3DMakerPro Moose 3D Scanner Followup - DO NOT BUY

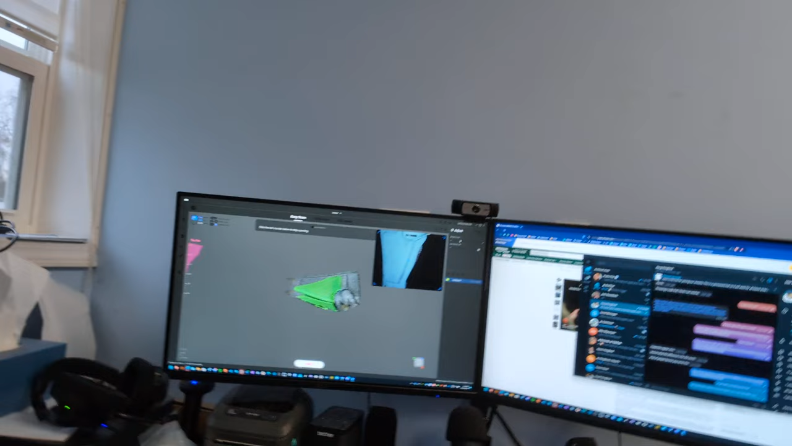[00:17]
regardless of how slow we move, you can see it just constantly loses tracking.
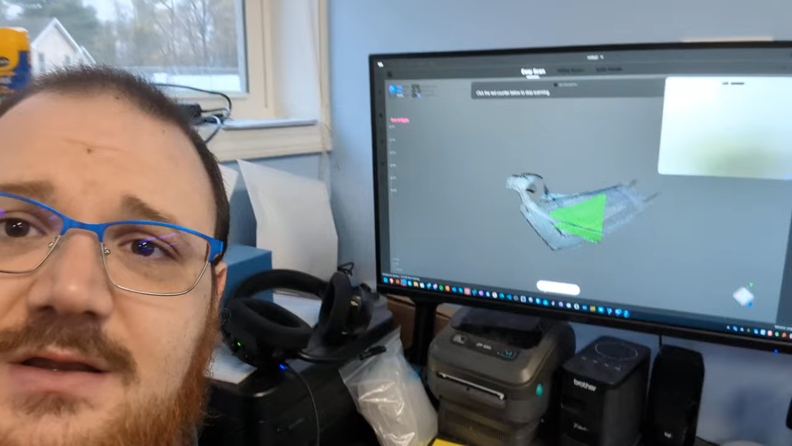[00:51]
you can see how it completely just lost tracking on where the device is,